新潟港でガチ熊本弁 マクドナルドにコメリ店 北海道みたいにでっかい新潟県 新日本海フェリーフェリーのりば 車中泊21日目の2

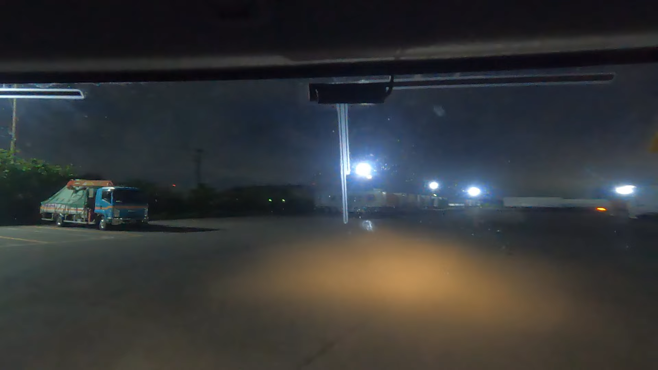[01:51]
いつ出発するの?出港だの?目的地は左側です。お疲れ様でした新日本海フェリーさんでございまーす北海道行きー新日本海フェリー
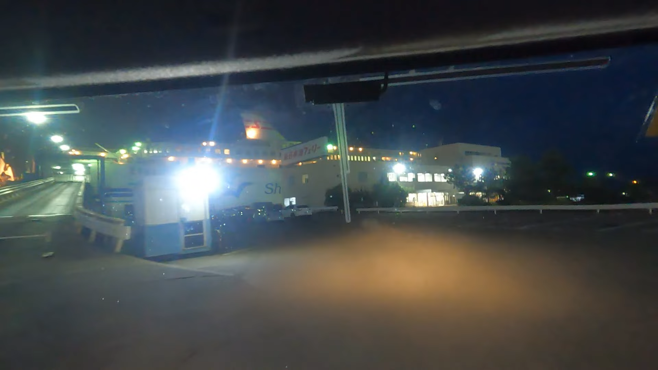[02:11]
ここで寝てもいいかもな、マジであ、これ車、配送する車かなるほど、なるほどえ、これドッコントラックはどこナンバーだろう
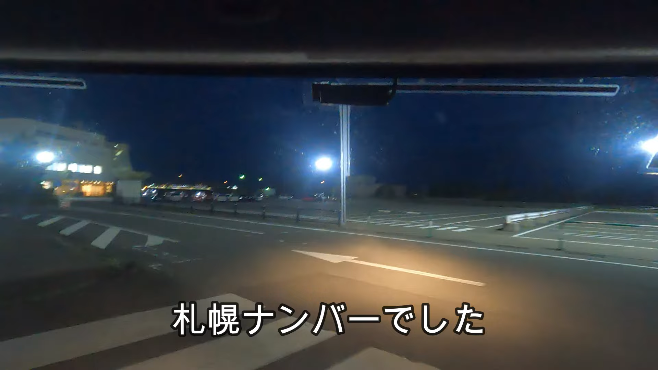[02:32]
おー、何か他に船があるシナノ川の河口ですよ、これここ
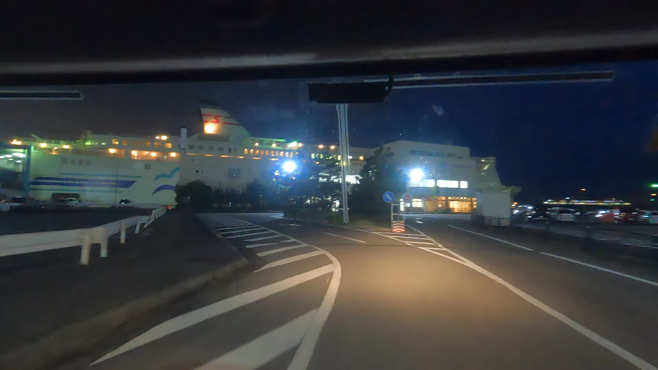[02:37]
はいはいはい鶴ヶのね、あそこにも船なんか閑散としてたけど、
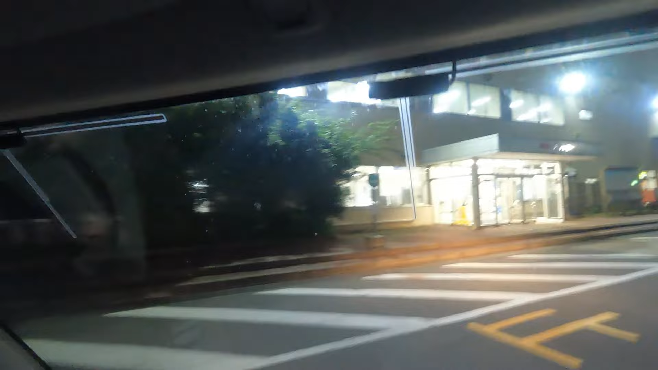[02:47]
やっぱ船がね、ターミナル船が止まってないと、もうほんとなんか古びた
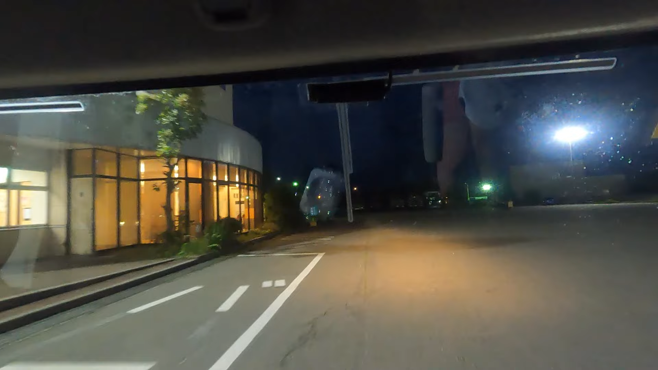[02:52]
あー、建物ですけど船が止まってると、やっぱ違うねなんでこれ、
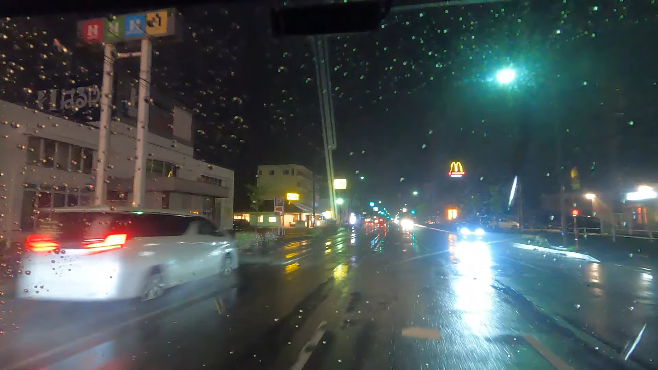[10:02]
へぇーマクドナルドコメリ店でございますカワタリコメリ店って言えるんですけどコメリ店ですよコメリ店ですよほら、
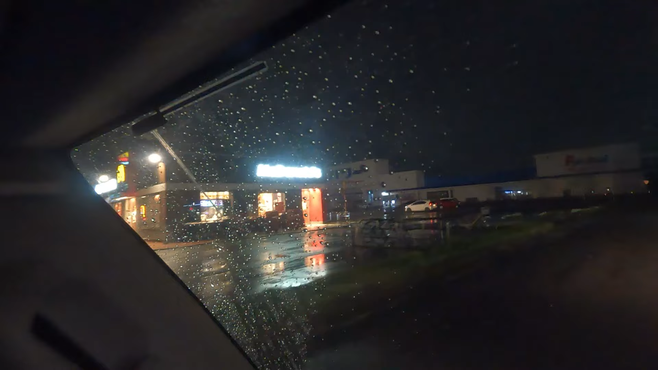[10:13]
マクドナルドコメリとマクドナルドコラボ見えますか皆さんほらほら、すごいすごいマクドナルドコメリ店
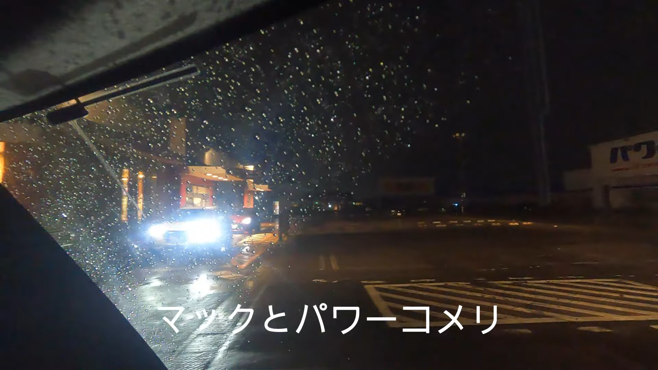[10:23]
何だって川渡りコメリ店川渡りかな何だろうはぁー、ちゃんとドライブスルーもあるんだすげぇ
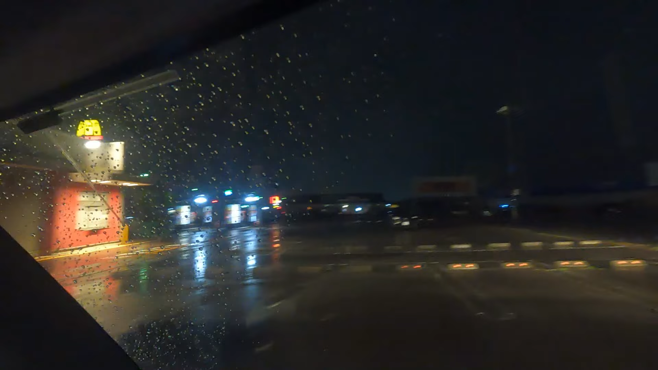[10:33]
はぁーペットミヤスポーツデポこれもね、新潟がおそらく本社の会社ですねえー、これ新潟パワー全開のお店の中にマクドナルドがあるってやつですかはぁー、来てよかったーなんかこの不思議な光景ですよてか、コメリがねなんかすごくない?こんな感じですよ、コメリがあ、見えないコメリが、